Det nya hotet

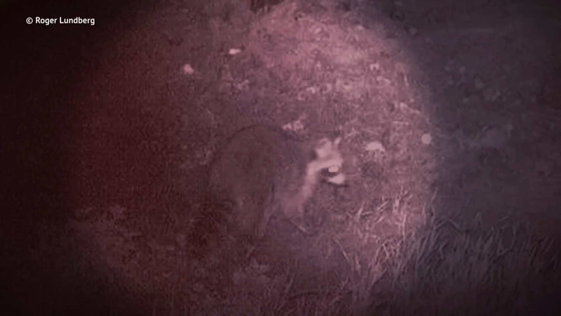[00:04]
För ungefär ett år sedan så påträffades för första gången en vilt tvättbjörn på svensk mark. Till synes en gullig nallebjörn, men skenet bedrar.